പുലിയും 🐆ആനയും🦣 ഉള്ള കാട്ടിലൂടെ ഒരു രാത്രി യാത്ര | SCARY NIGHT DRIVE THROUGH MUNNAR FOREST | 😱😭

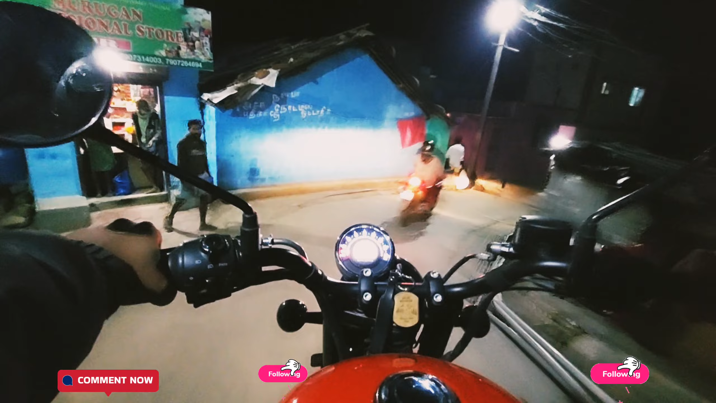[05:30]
രണ്ട് സൈഡിൽ വീടുകളും കാര്യങ്ങളും കടകളും എല്ലാം ഉണ്ട്. ഇത് അത്യാവശ്യം ഇച്ചിരി ഒരു ചെറിയൊരു നല്ല ഇറക്കമാണ് താഴോട്ട്.
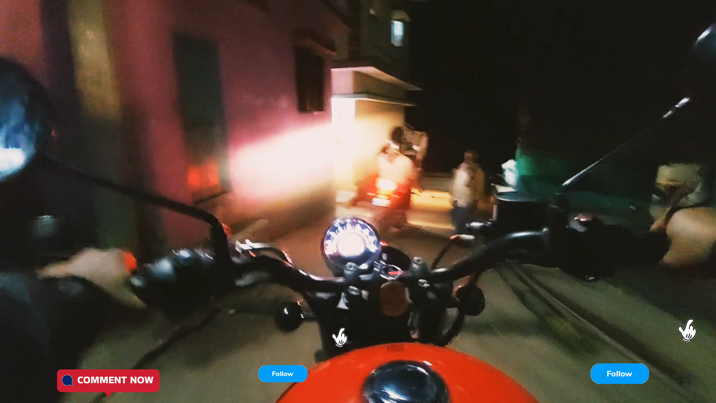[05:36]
തിരിച്ച് നല്ല വലിയ കയറ്റമാണ്. ഇതൊക്കെ ഇതുവഴിയൊക്കെ നമ്മുടെ മറ്റേ എന്താണ് ട്രാവലർ കയറി പോകുന്ന വഴിയാണ്.